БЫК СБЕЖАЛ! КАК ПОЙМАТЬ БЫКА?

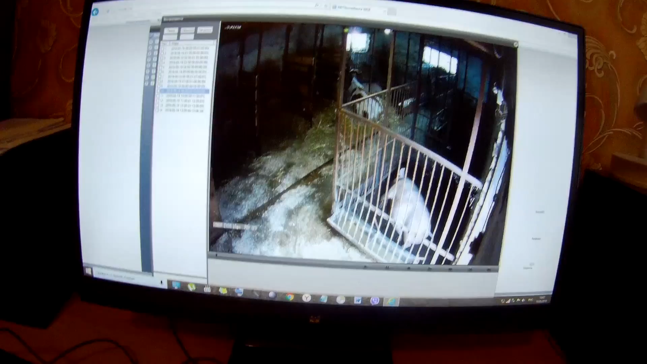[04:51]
Хочу сказать, что очень здорово, что у нас теперь стоит камера. И я как бы регулярно проглядываю, что происходит у нас и в сараях, и на участке, кто приходит, как себя животные чувствуют, никто ли не отелился случайно. Ну вот, а сегодня, видите, сорвался бык. Сейчас мы найдем этот момент, когда он отстегнулся. Вот он сейчас стоит, стоит, головой там как-то крутанет. И представляете, целых два карабина расстегнет. В общем, что я хочу сказать.